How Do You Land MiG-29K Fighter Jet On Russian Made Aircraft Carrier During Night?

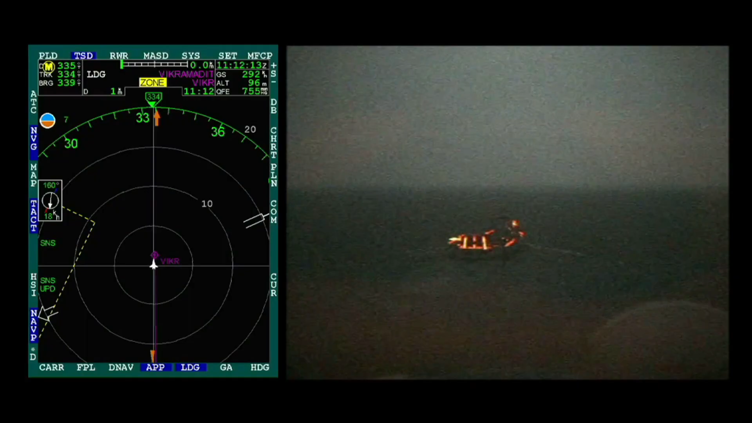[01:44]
92. What kind of green do you see? Green, yellow, green. I'm watching, it's yellow, green.
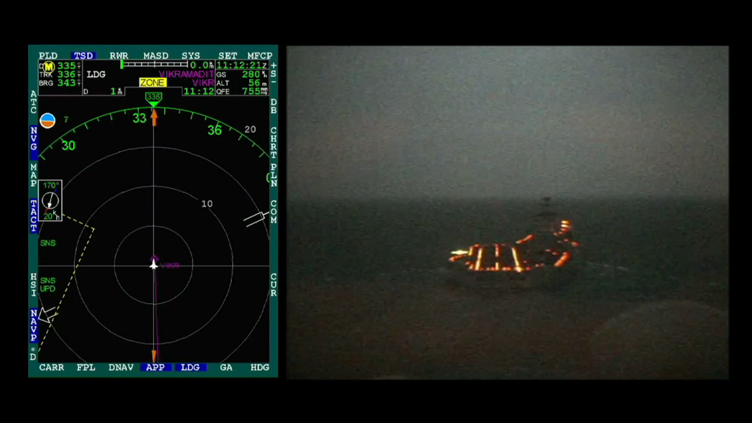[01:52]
Oh, just a little bit. Confirming landing.